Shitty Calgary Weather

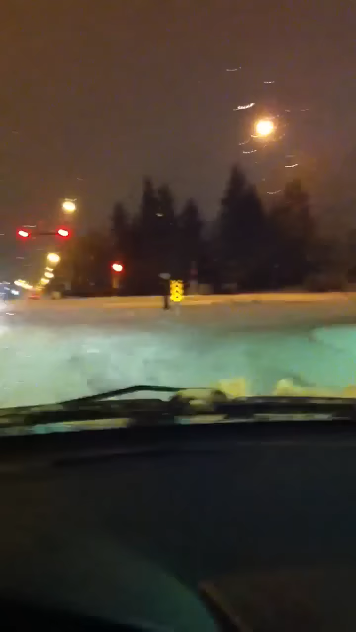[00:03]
Hello everyone on YouTube. This is Leo. I'm just recording what our current driving conditions are in Calgary. It's really hard to drive. I should be driving with both hands on the wheel, but you know, I want to hold up my phone and record this shit. The roads are very slippery.
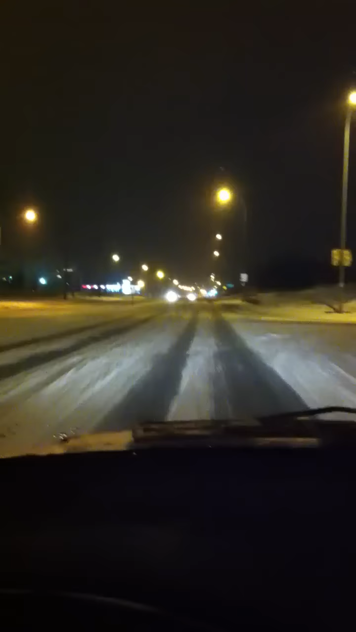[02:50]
Anyway, this is pretty much what our roads are going to look like for the next eight months. Fun. Sure wish I was in the States. Damn. Look at this. I'm actually able to do the speed limit.